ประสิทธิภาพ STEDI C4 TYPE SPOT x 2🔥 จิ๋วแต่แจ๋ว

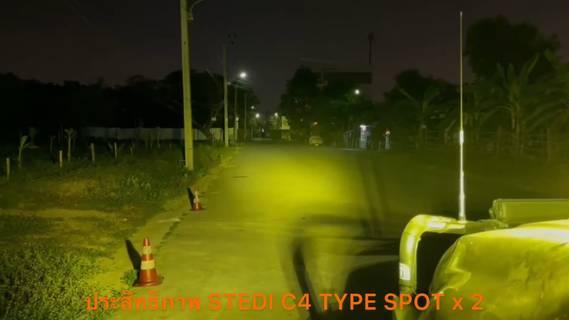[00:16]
สว่างค่อนข้างไกลนะครับ เคลียร์ชัดเลยนะครับเดี๋ยวลองมาดูจากด้านหน้ากันนะครับ